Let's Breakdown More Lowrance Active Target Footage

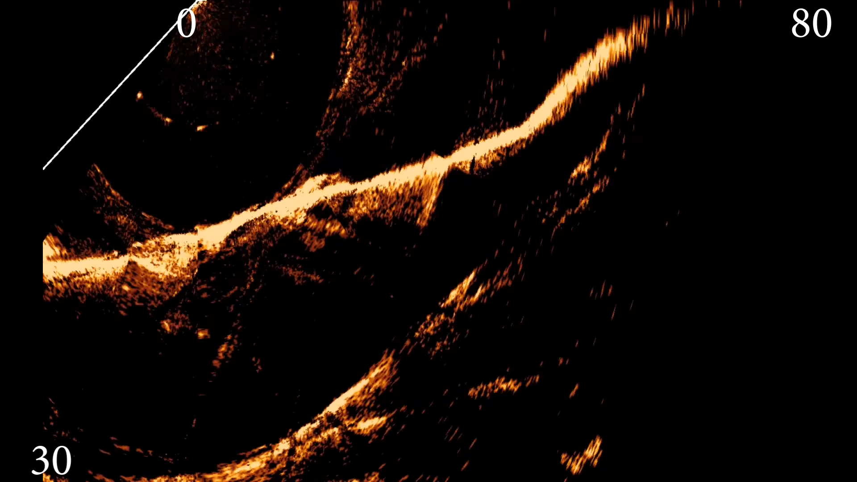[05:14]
I'm fishing a brush pile, on the bank, way down. And then I start seeing the actual tree. I got the actual tree. I got some fish out to the side of it. So it's piquing my interest, right? I'm gonna get myself lined up. I'm gonna get a good look at it. See what I'm seeing. There's some fish out deep. So I'm gonna get back and you can see one fish right there.
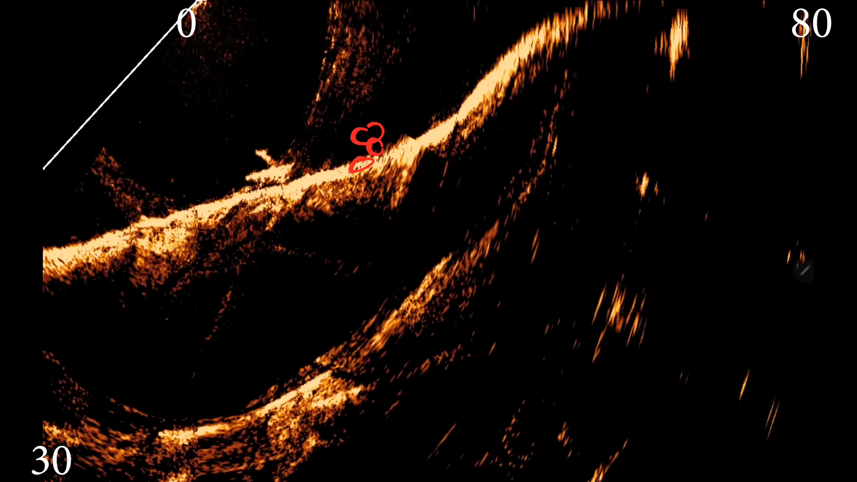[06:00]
My log, and then there's that one fish. Let me get back to it. And then moving around. Again, one fish. There's another fish. There's another fish. So I'm thinking there's three fish. There's at least two. There's probably three. I might have counted one fish too many. There's one over here.
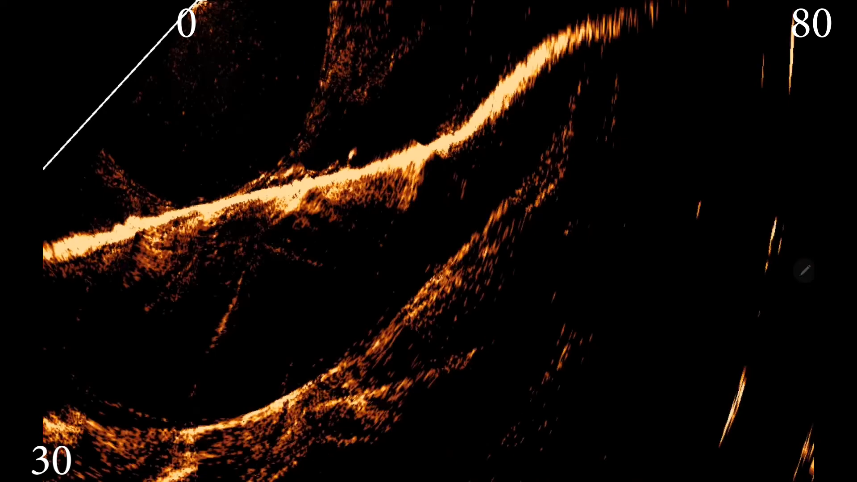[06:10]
But that's what I saw and wanted me to cast there, because these fish are moving around, and I like to see fish in groups of twos, threes. Seem to get them to bite better than if I just find a lone fish, and that's just me. So right here, I'm gonna make my little cast. Or I'm gonna line it back up. I'm gonna make my little pitch cast to those fish. And right here, I believe you're gonna see, yeah, that's where I catch that fish, or that fish bites and I catch it and roll it in. So
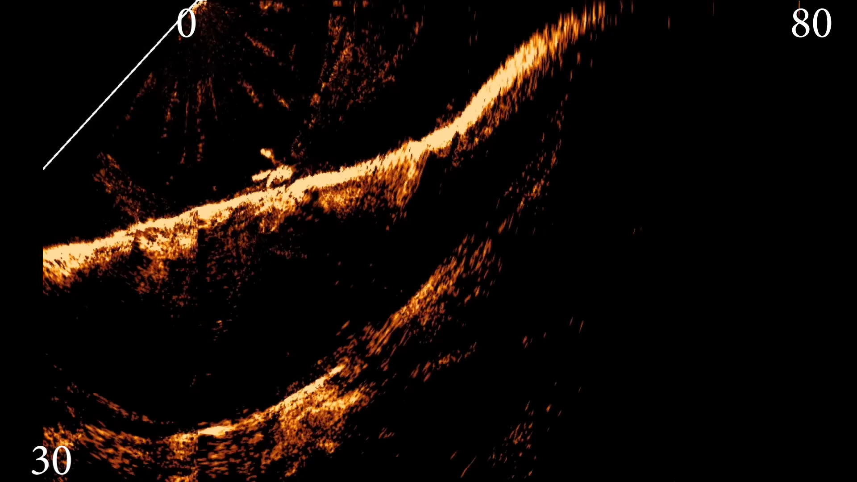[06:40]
this tree is awesome, and I should have marked it and I didn't, and that's on me. I gotta get back out there and get everything marked.
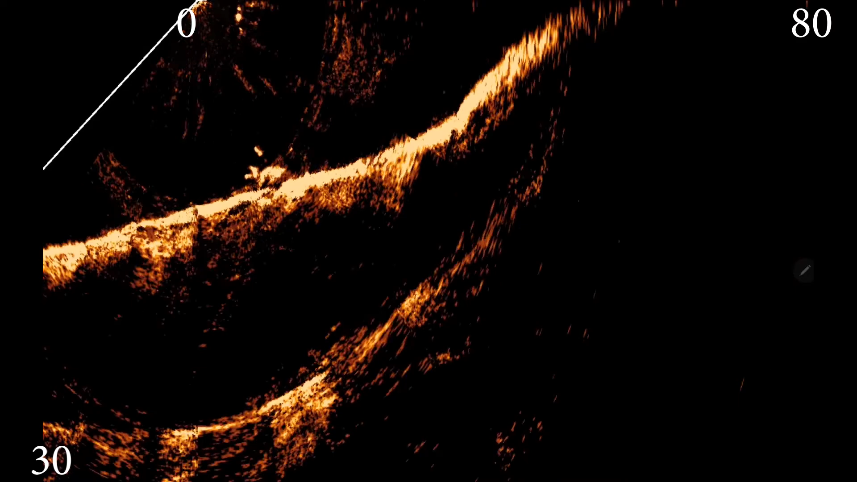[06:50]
But I'll show you why I think this is awesome. So here's my tree right here. And what you're gonna see is there's fish here. There's a big blot of fish out here.
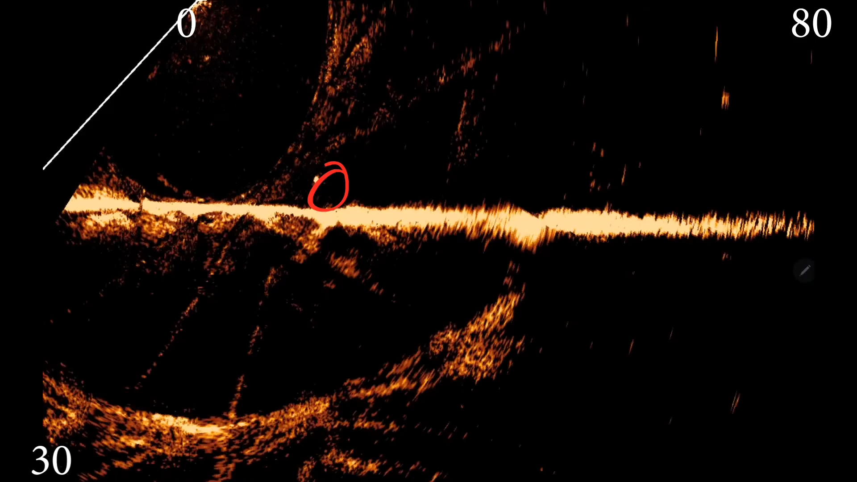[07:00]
Again, fish still in there. These fish are roaming. They wouldn't even hit a swim bait when I tried, but there's a big fish here. But there's a lot of fish. There's still one over the brush pile right there. Just a lot of fish, and golly, look at that one. That one's a good one.
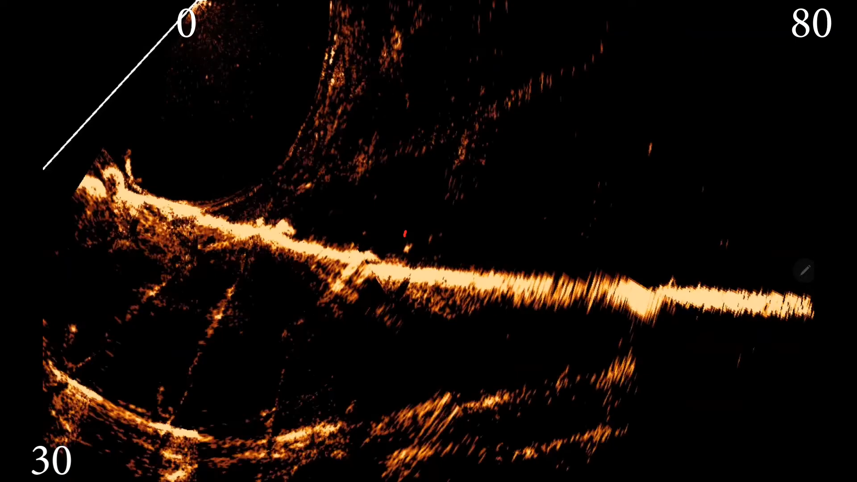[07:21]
But yeah, so it's a great place. I've got to go mark it.
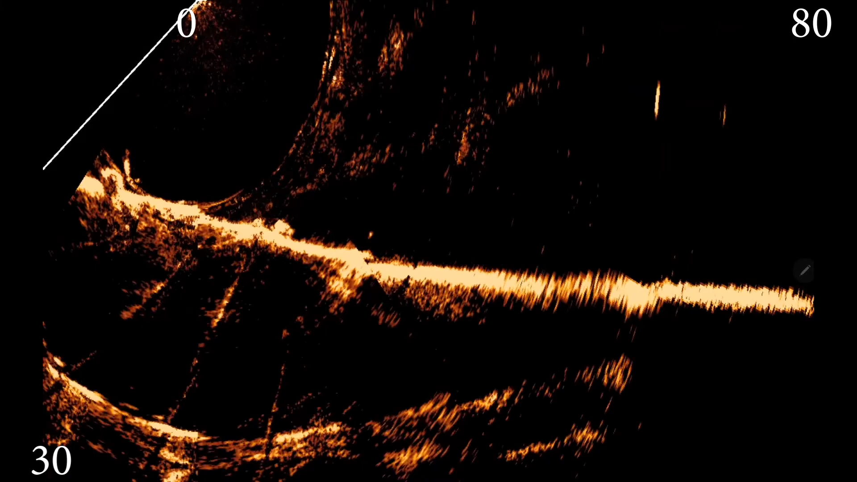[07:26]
So let's go ahead and go on to the next footage here, and we'll break down some more. All right, guys, so here's a boulder.
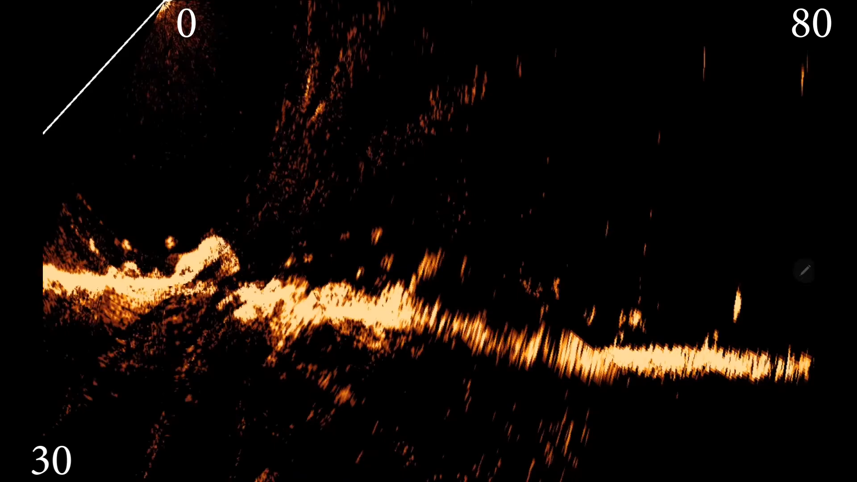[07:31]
Again, let me quit hitting stuff, but you see the boulder right here,
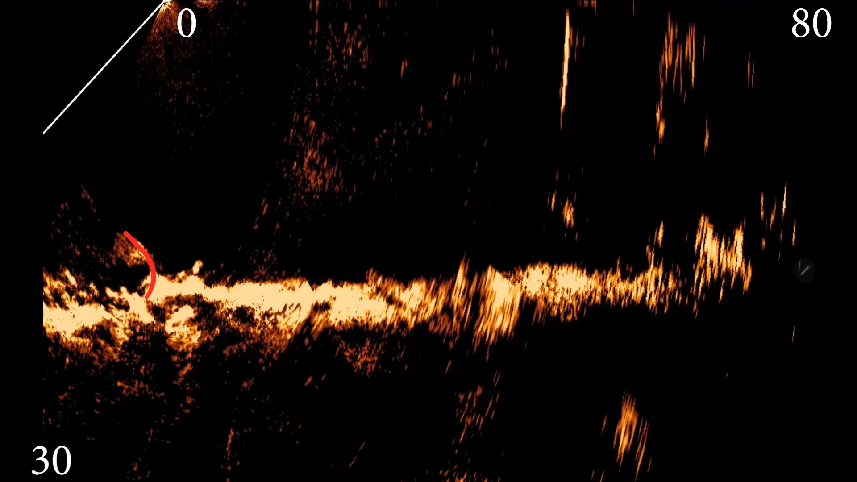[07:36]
and there's all these little fish swimming around the boulder.
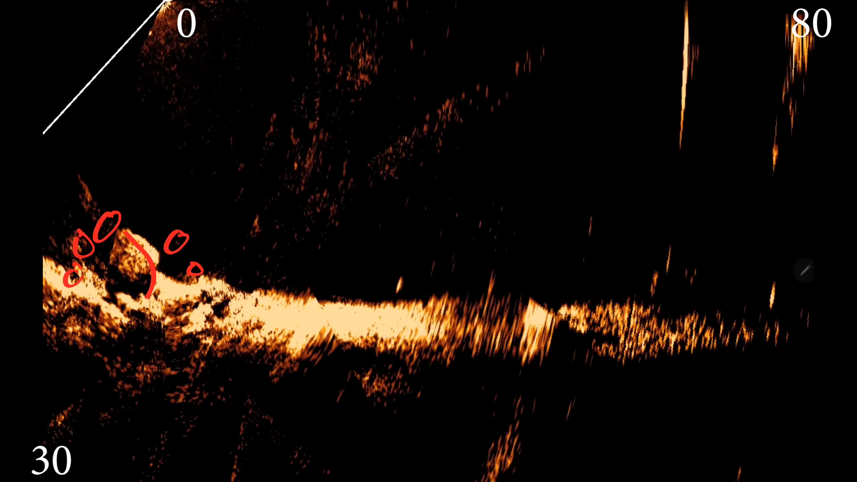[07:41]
Again, just always fascinating to see the fish reacting to those boulders.
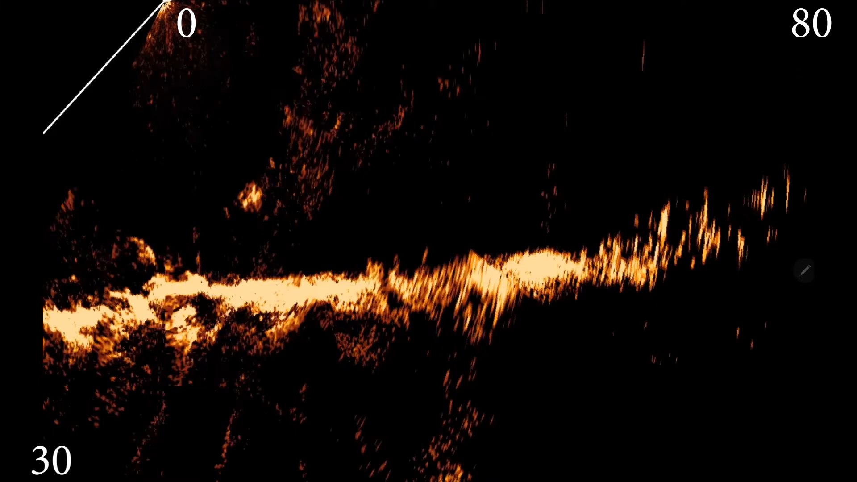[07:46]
And I'm pretty sure this is what they talk about up north when the smallmouth get on, big boulders. You hear about it some below the dams and stuff. So we're on Tennessee River outside of Ditto Landing on Wheeler Lake. So it's kind of a deeper area, but you see that this nice boulder and then the fish just kind of moving around it. So current's gonna run this way.
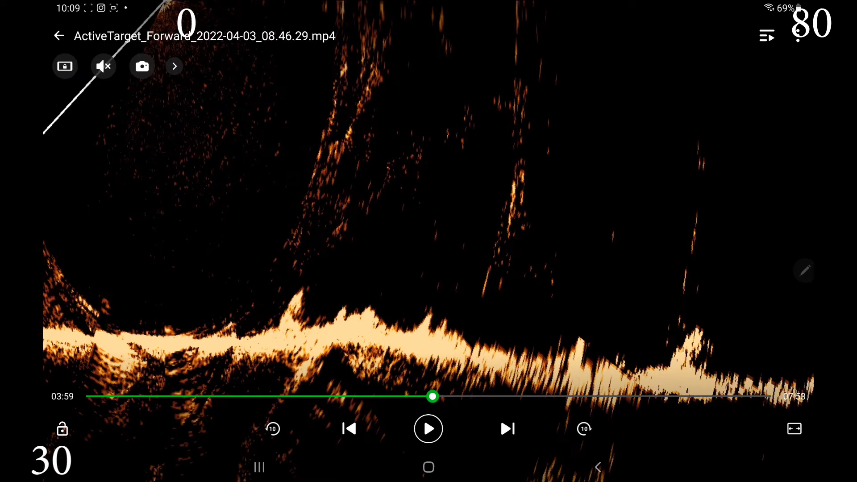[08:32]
But it's just to me, it's a nice picture of the boulder. All right, guys, in this video, this is something that I found a lot of recently. I'm gonna find a stump out kind of deep here in just a second. There it is right there. There's some fish around it. You can see the fish around it, even out at, that's probably 60 foot. But it's a stump, and what I've been doing lately,
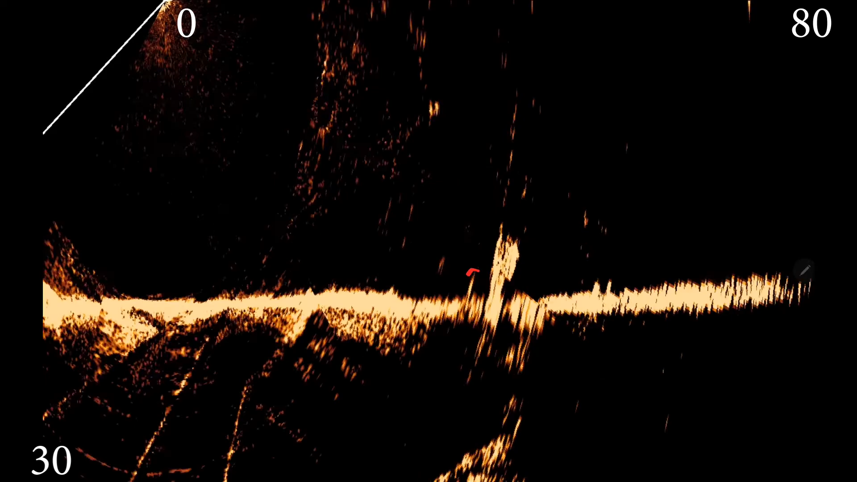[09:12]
and I'll show you a clip, is I've been drop shotting around these stumps and catching sauger. I mean, you see the fish around the stump, and me thinking, hey, probably a bass or something. And then actually it ends up being sauger that I end up catching around these stumps.
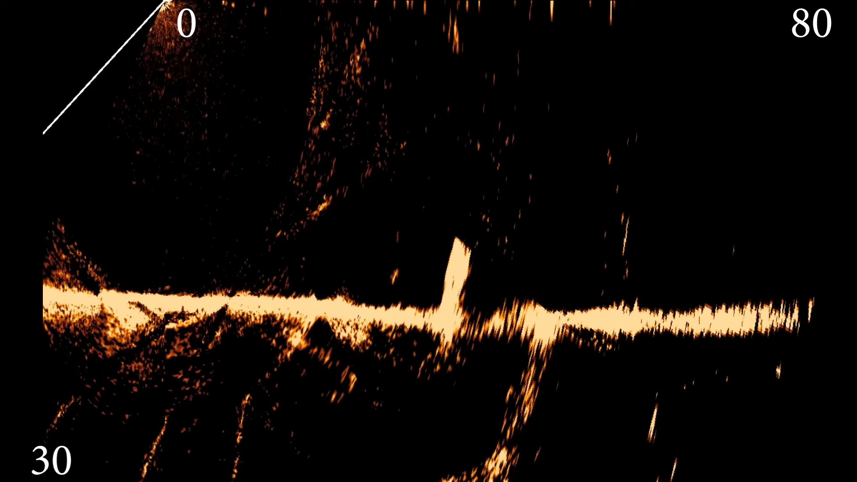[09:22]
I found like four areas. See, I think that's a bunch of fish right there on the backside of it. And that might be where the sauger are.
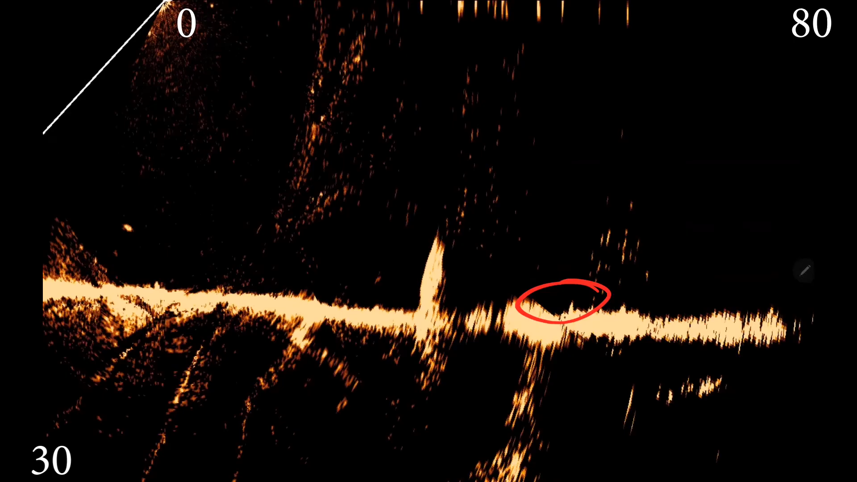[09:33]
And the bass are over here. But you can see like there's a fish sitting right there.
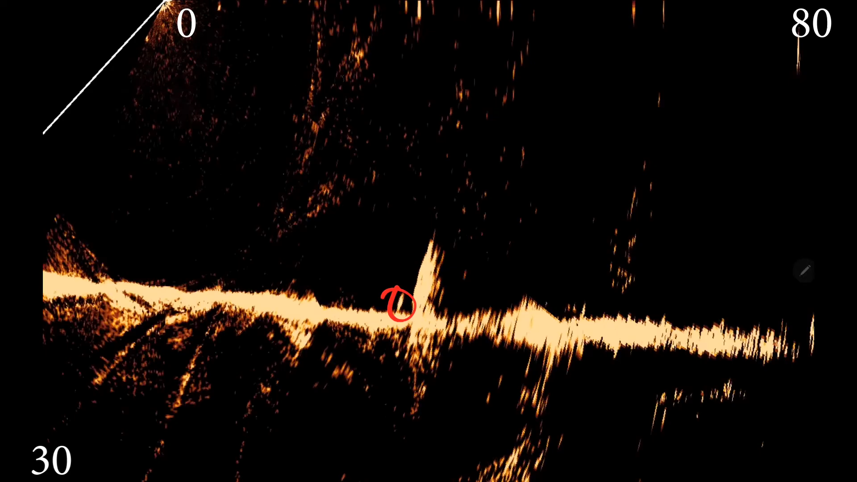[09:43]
You kind of see them all around it.